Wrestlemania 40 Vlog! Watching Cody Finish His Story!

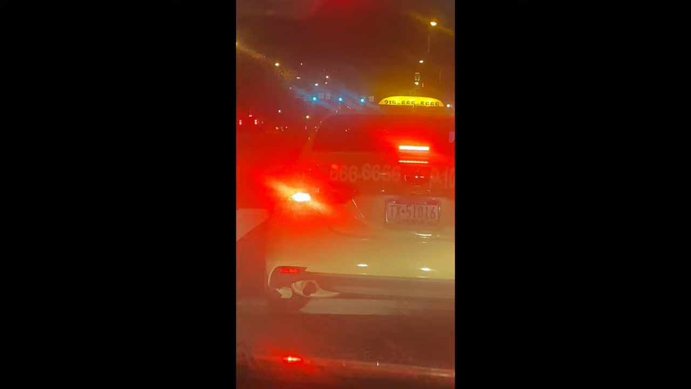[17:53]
215-666-6666, don't do it. Like, what the hell? I seen that shit yesterday, and now here he is again.